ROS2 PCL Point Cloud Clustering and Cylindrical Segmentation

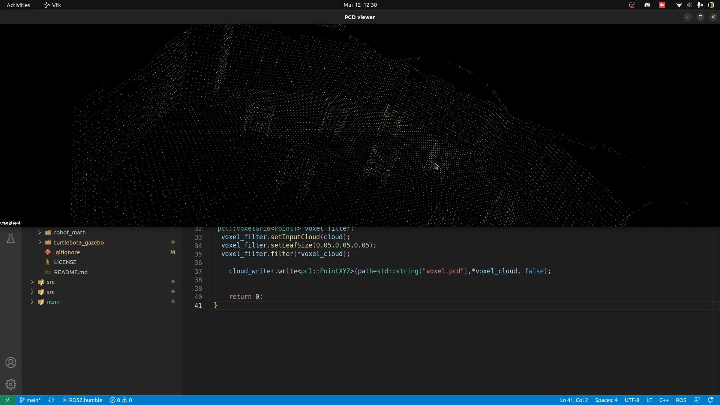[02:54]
It was set to false to extract the plane.
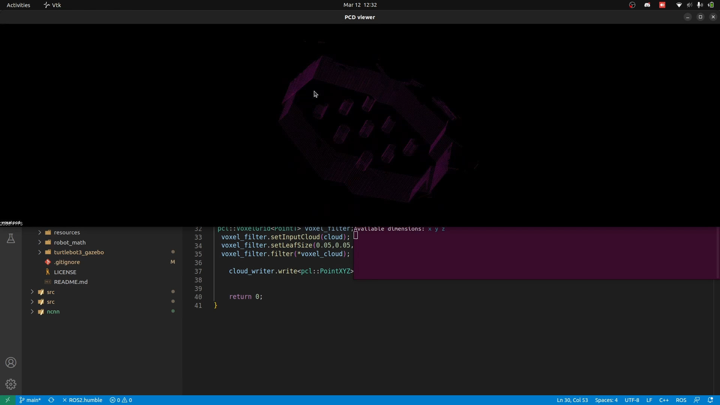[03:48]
So the ground plane has gone and we have the walls and some extra things, the outliers that we don't want.